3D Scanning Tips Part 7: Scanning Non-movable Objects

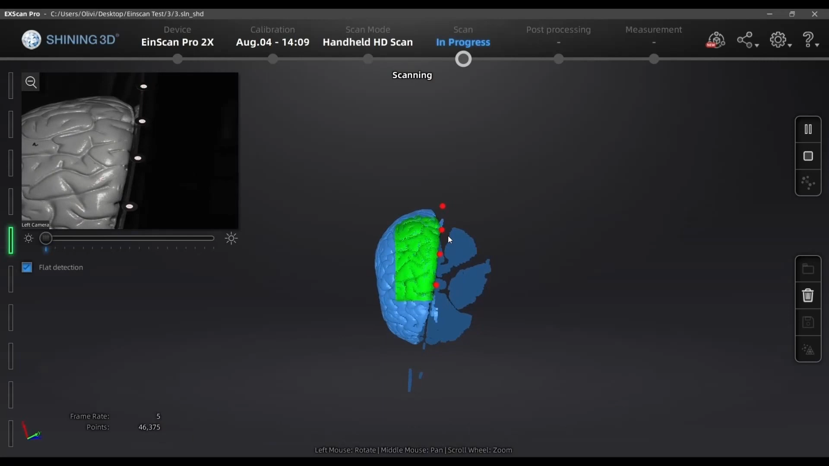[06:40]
I have them all in focus now so I'll just have to slowly bring the bottom in the camera focus.
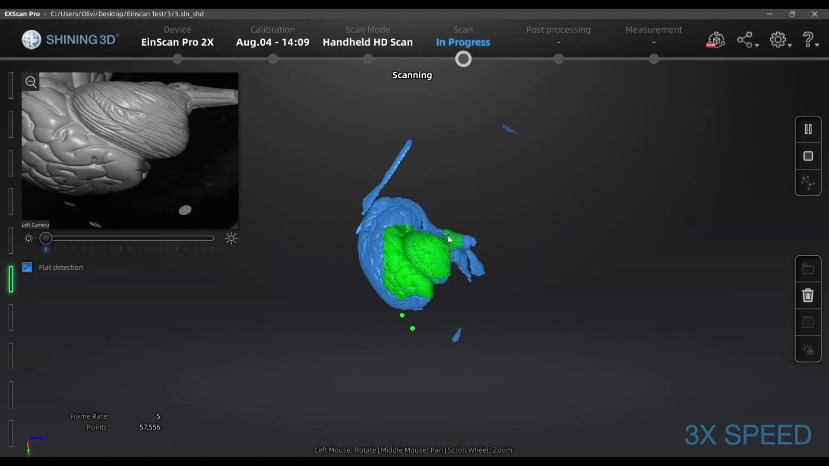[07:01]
I'll pause now and delete the
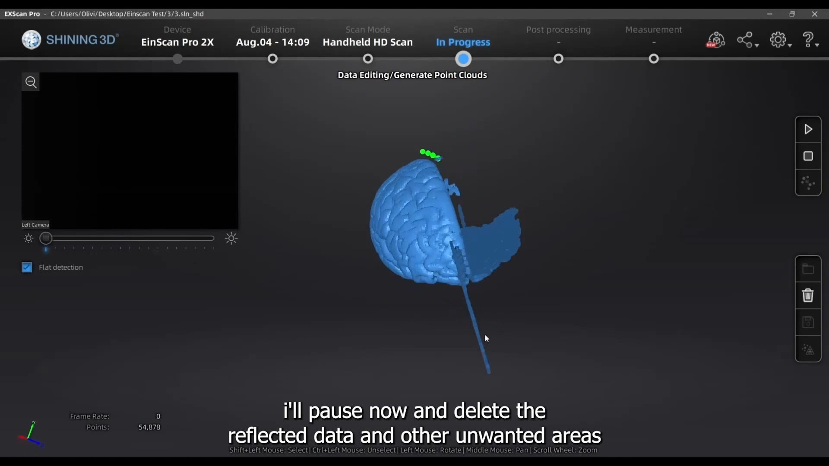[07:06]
reflected data and other unwanted areas.
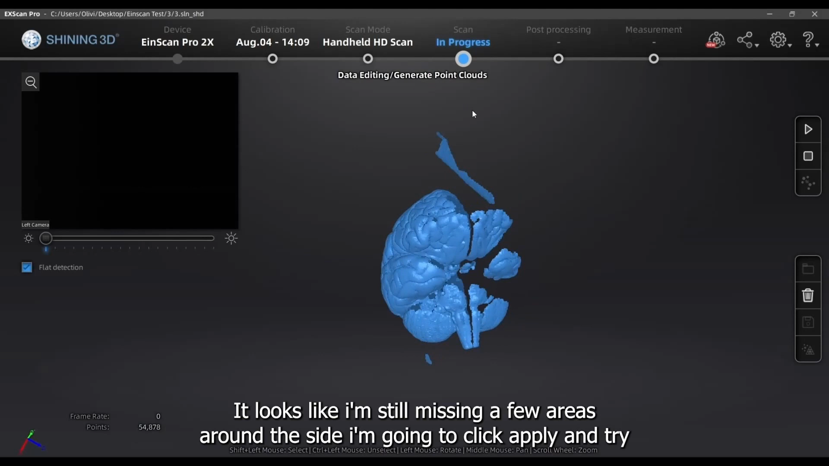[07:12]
It looks like I'm still missing a few areas around the side.
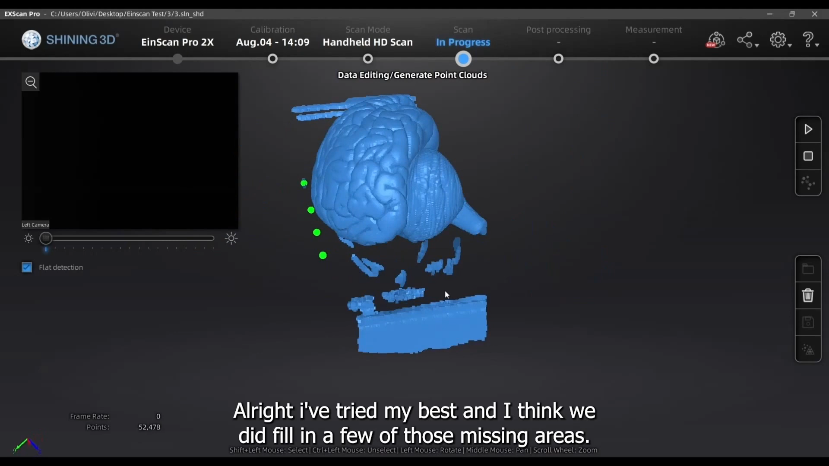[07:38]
Alright, I've tried my best and I think we did fill in a few of those missing areas.
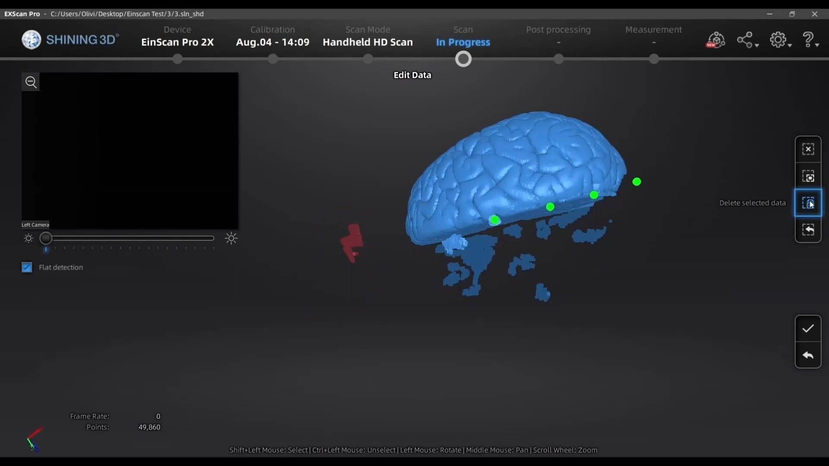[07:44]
I think our first scan also has enough data that can be used
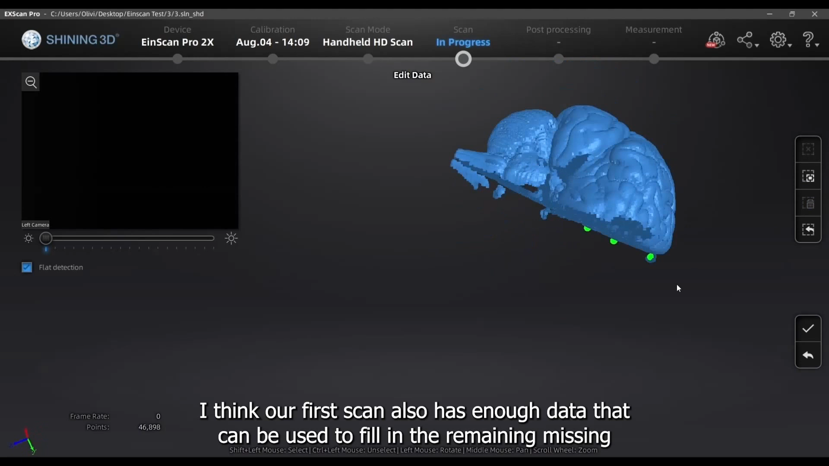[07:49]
to fill in the remaining missing areas here so we're going to go straight to the align mode.
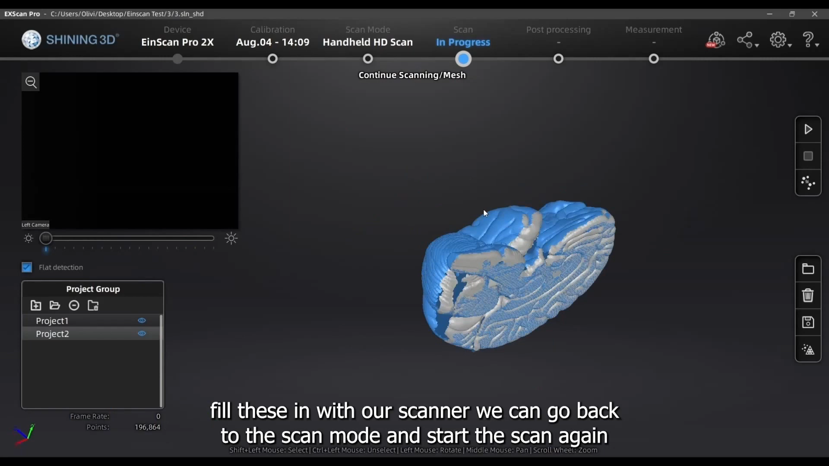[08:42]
with our scanner, we can go back to the scan mode and start the scan again.